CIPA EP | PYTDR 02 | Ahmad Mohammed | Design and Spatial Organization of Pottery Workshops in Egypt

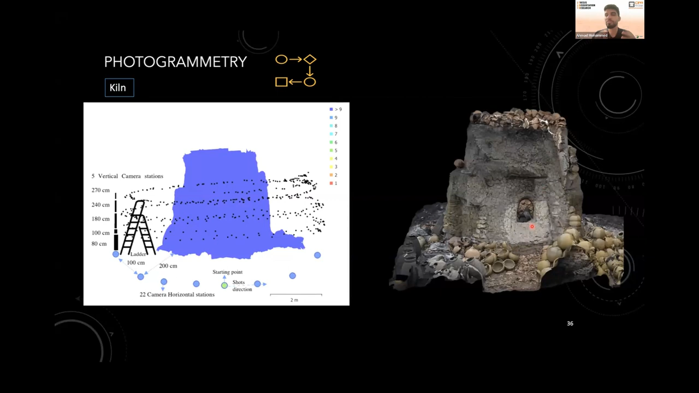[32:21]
and even to the size it could be an indication for what kind of styles and size of products that this side can produce and we we can make interpretation for the ancient egypt and related it to the ancient excavated workshops as well so we made also the uh cloud compare or the digital elevation model
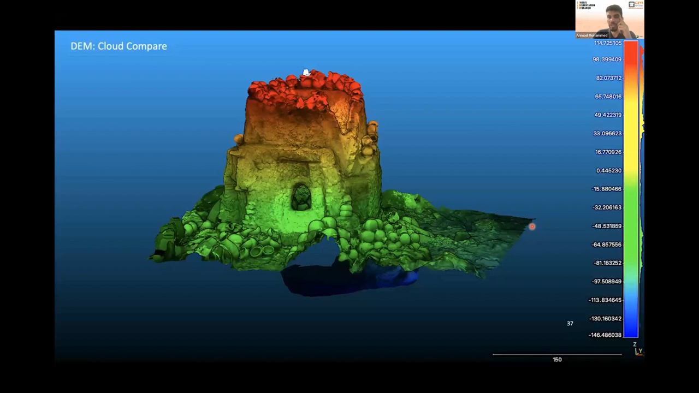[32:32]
for uh decan and uh we can infer the the the the the digital elevation metal and we can use it
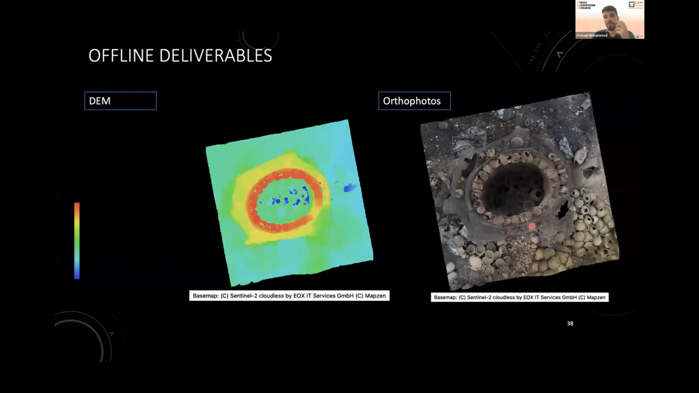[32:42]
and also the dem uh sorry under the also photos as well we can locate it on the uh and georeferencing it uh and on the gis and also we have uh i made
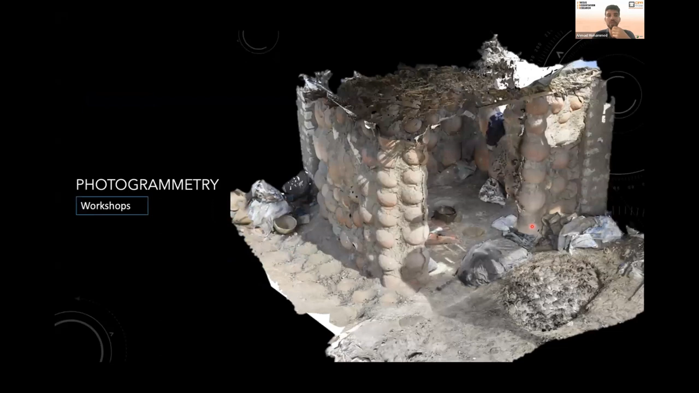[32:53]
also photogrammetry for the workshops so not all of the workshops i have photographed all the workshops but not not all of that not all of it has been uh processed yet but this is one of uh one of it so now i can understand the i can use it for uh another visit virtual visiting for the site i can use it for the
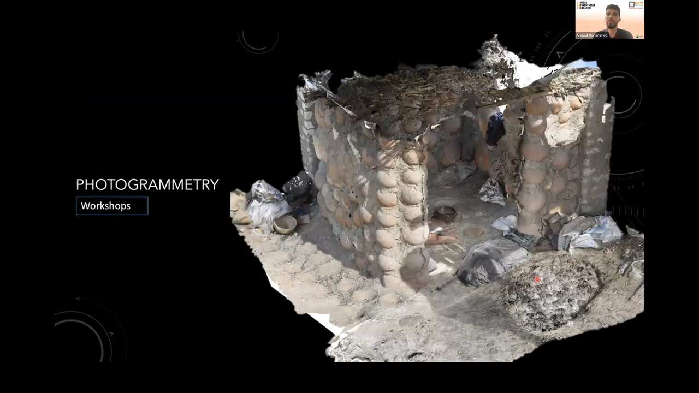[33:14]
measurements i can use it for presentation and documentation purposes as well so uh what is what is what is next what is next is mapping all the case studies